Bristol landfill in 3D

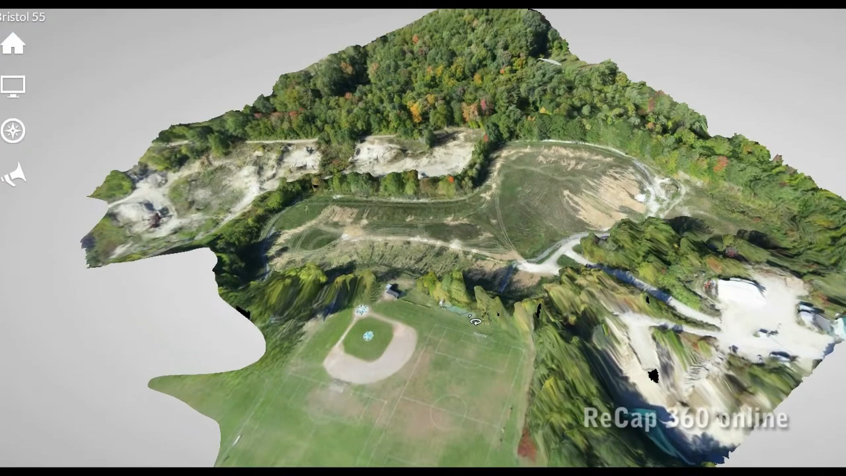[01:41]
Another way to visualize the landfill in 3D is to stitch the aerial photos in Autodesk's Recap 360 online.
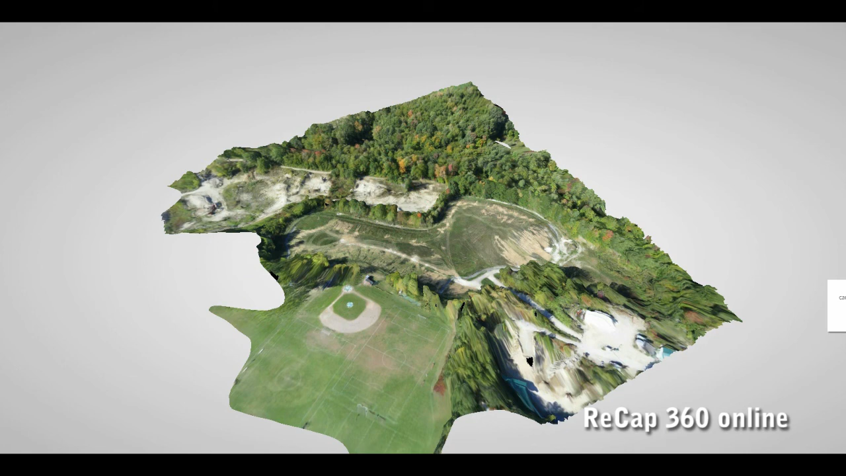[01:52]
This time I submitted not only nadir photos, but some of the lowest angle oblique photos taken by the Saturn V rig. Recap 360 used all 55 photos I gave it to make a 3D model of the scene. The photo files did not have any GPS data in them,
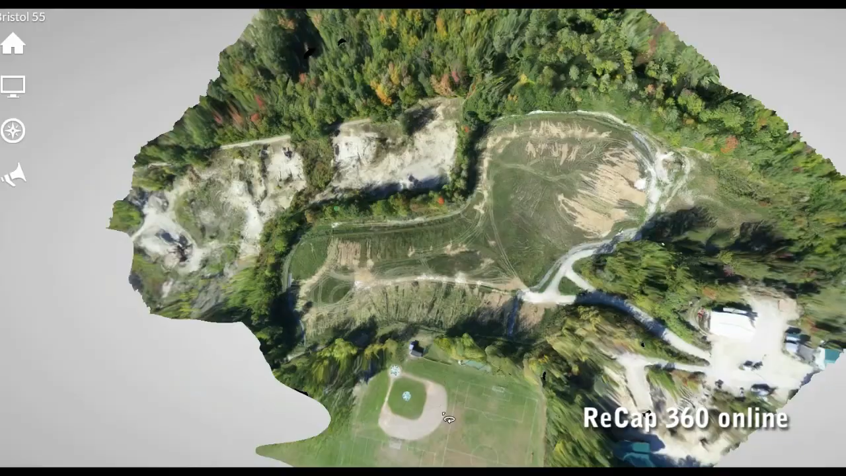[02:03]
so the only data used was the photos themselves, and probably the focal length information for the lens. This online structure for motion service produced a mesh with 2.7
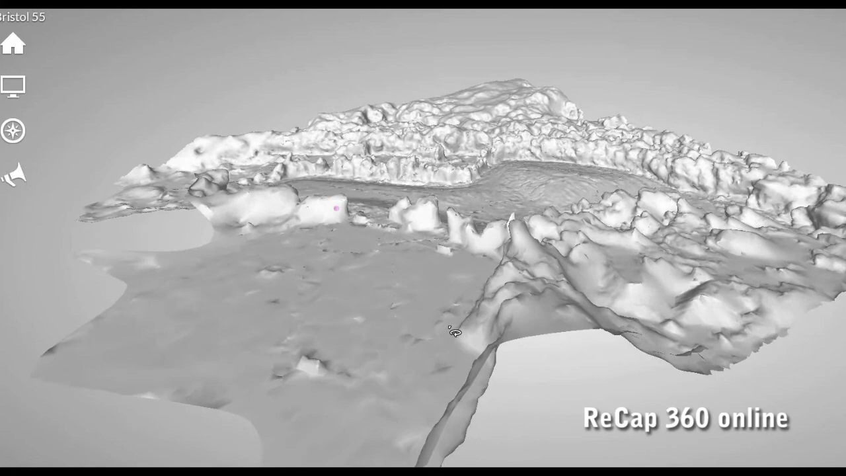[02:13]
million vertices and 5.5 million faces.
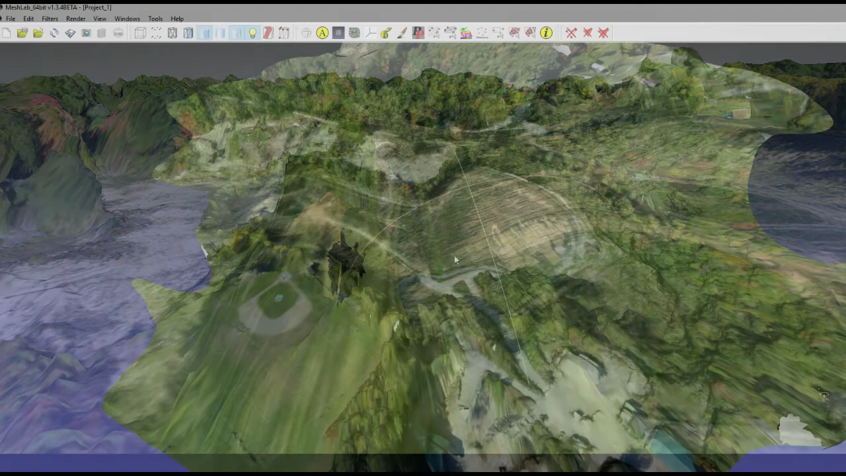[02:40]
The same mesh made by Recap 360 can be opened in the free program Mesh Lab, which seems to have a slightly crisper display of the surface.
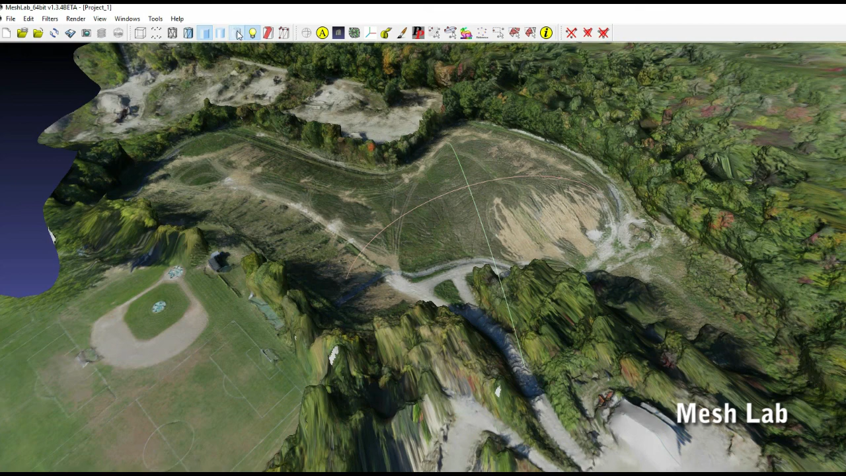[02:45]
The grooves in the surface of the landfill are where vehicles or people move through the 3-foot-tall grass,
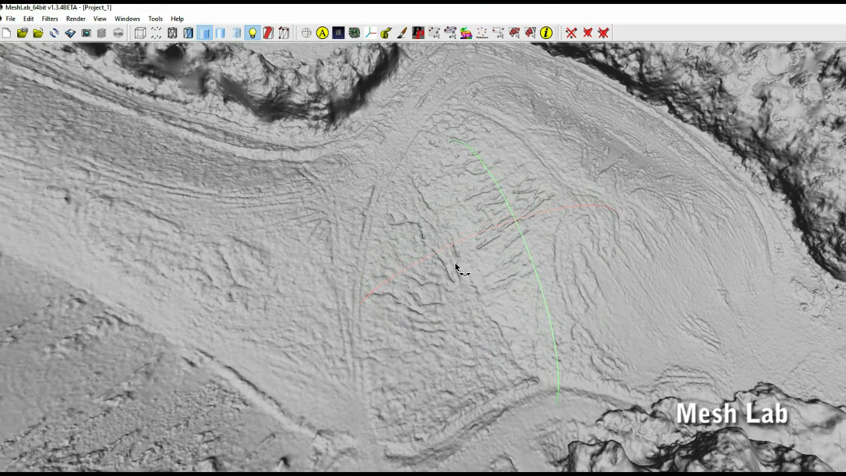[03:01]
so that gives you an idea of the detail possible where lots of overlapping photos contribute to the model. I think it's also possible to do some quantitative analysis, like volume calculations in Mesh Lab, but I haven't tried that.
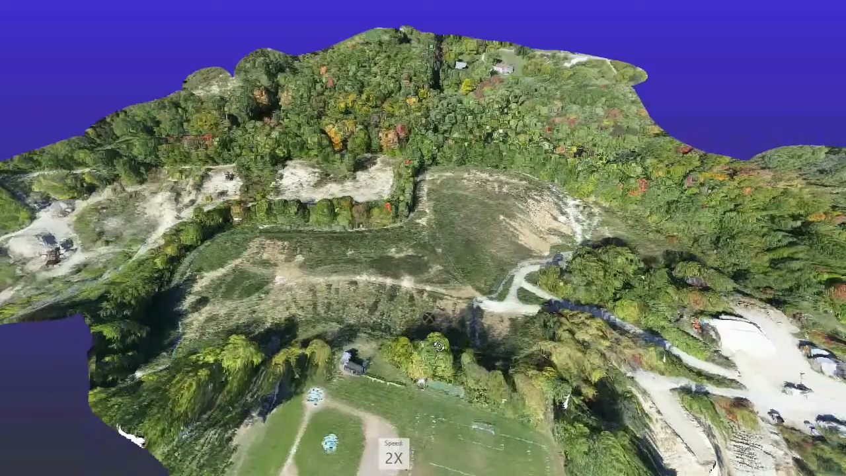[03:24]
Another Autodesk program that can accept the output of Recap 360 is Recap 360 Pro, a desktop program which is not free.
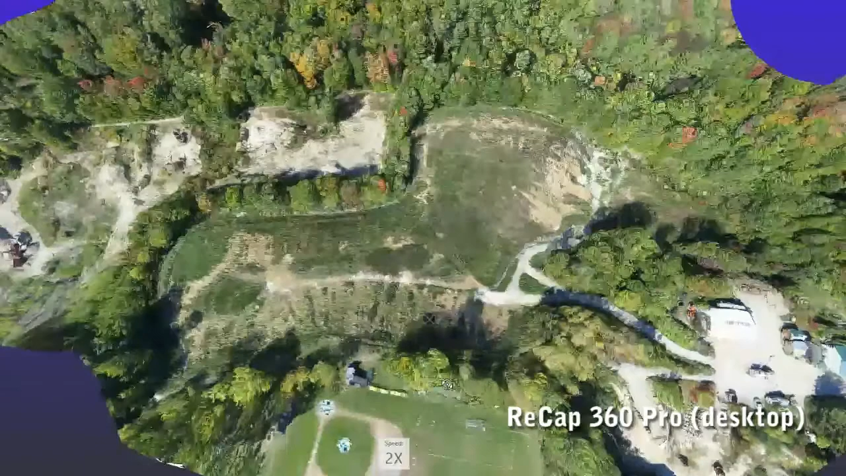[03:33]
Instead of manipulating the mesh, Recap 360 Pro constructs the model from voxels, or 3D pixels.
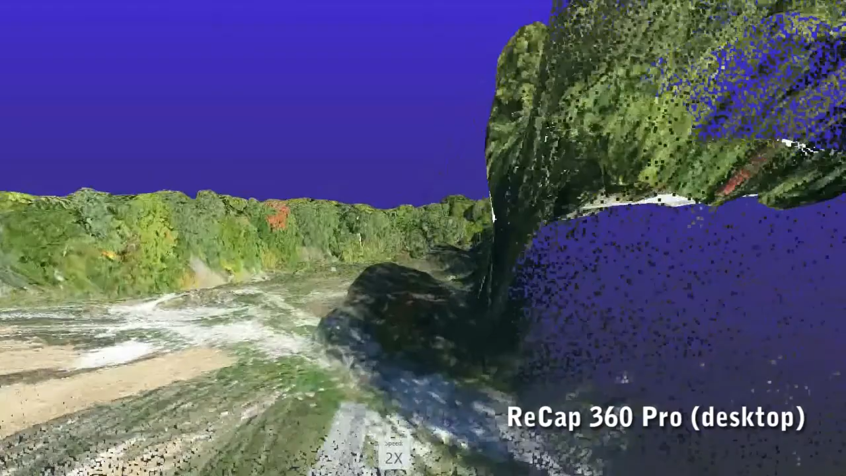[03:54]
You can see the model decompose into the voxels when you get close to the surface.
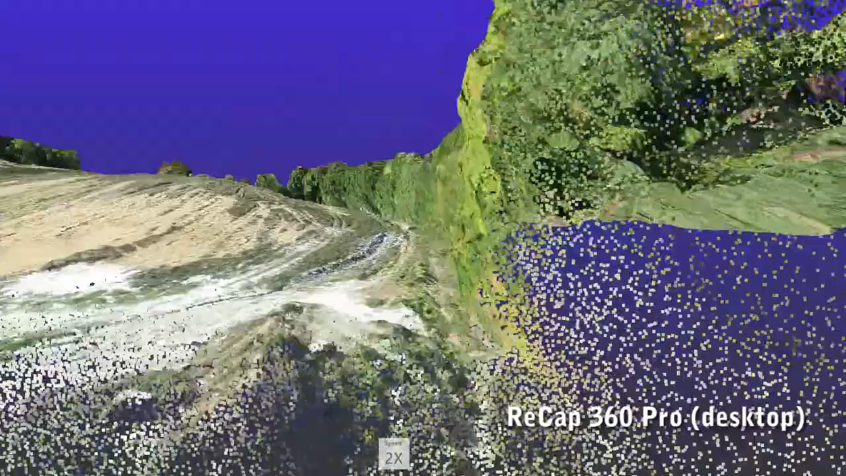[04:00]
One thing you notice as you fly around is that the detail of the model degrades as you approach the outer edges,
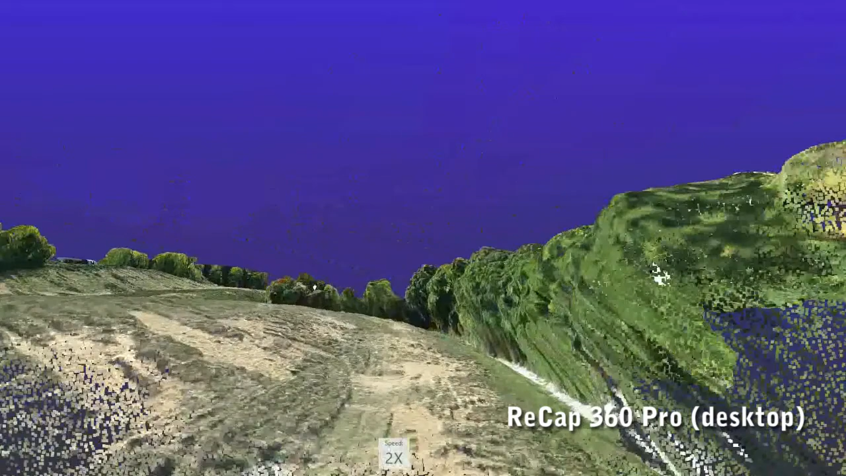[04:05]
where fewer photos overlapped and contributed to the mesh, and where the ground surface was always far from the camera.
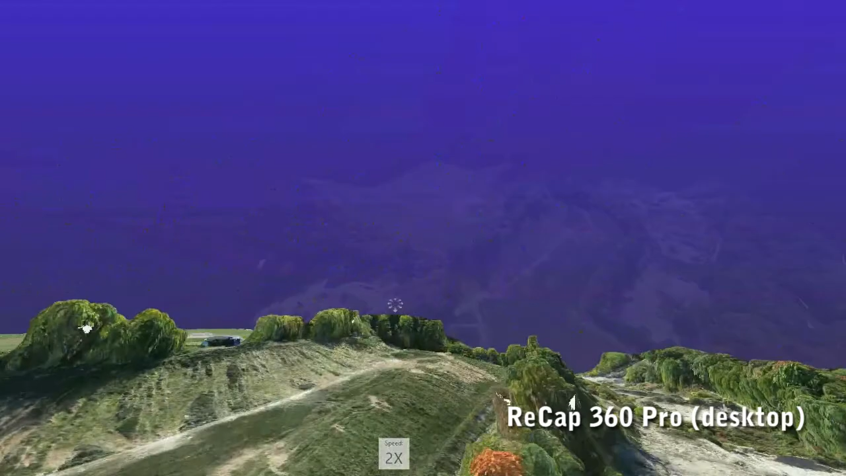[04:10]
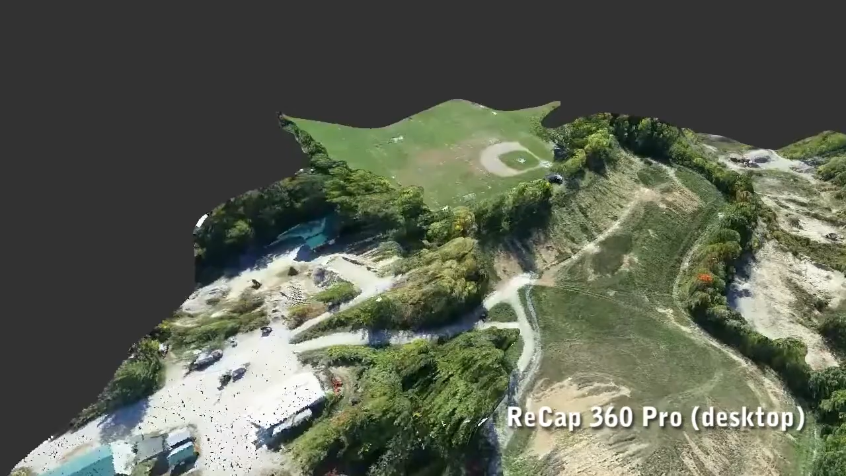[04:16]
It's not clear what else Recap 360 Pro can do, but just being able to fly around might be enough.
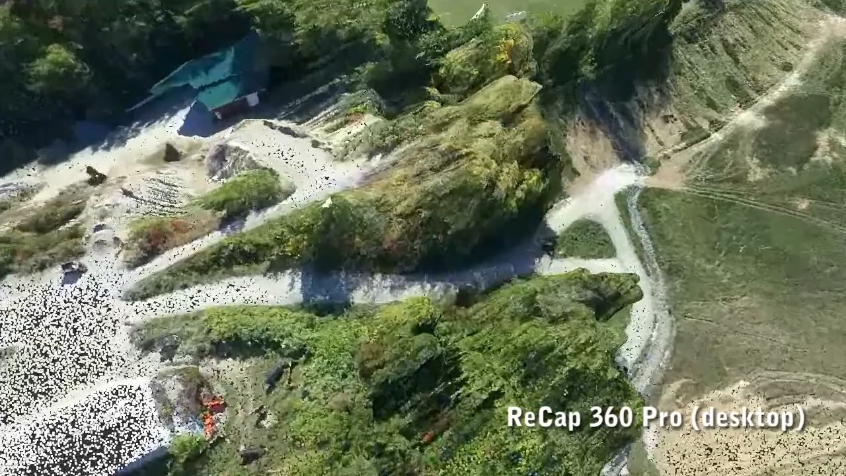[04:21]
It's just like Beggar's Canyon back home.
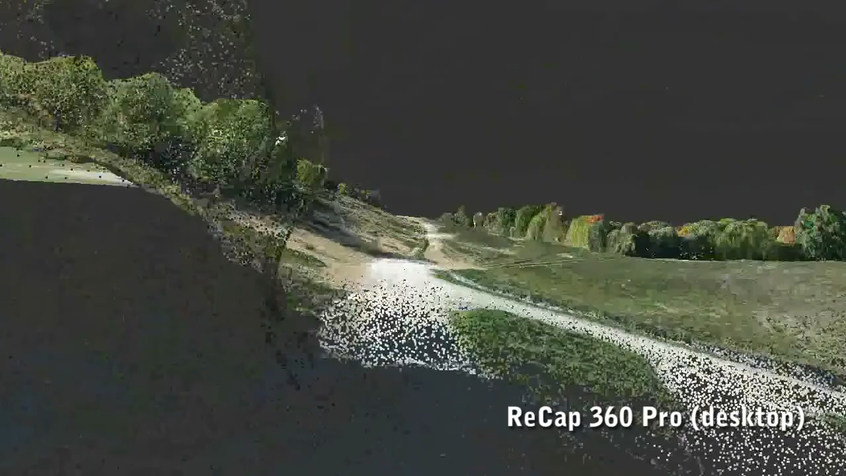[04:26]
Another Autodesk program, Remake,
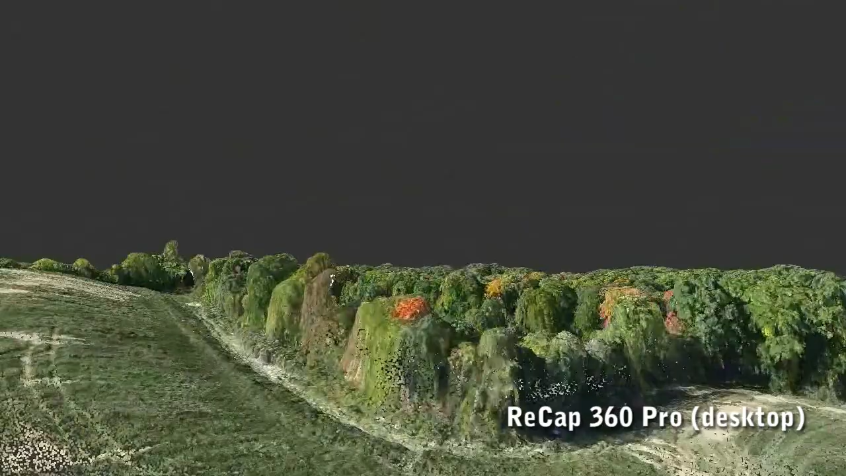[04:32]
can apparently do volume calculations and other analyses, but I haven't tried that yet.